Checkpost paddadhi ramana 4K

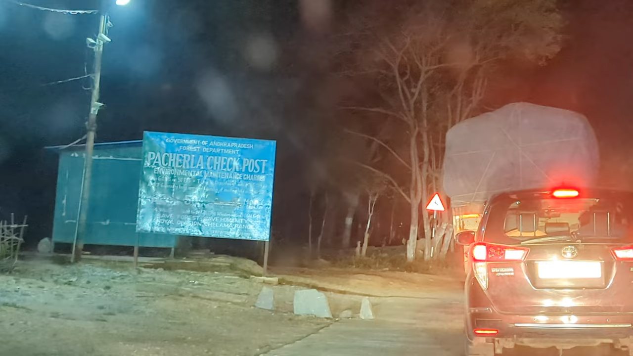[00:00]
So, here we have a checkpost in the forest Here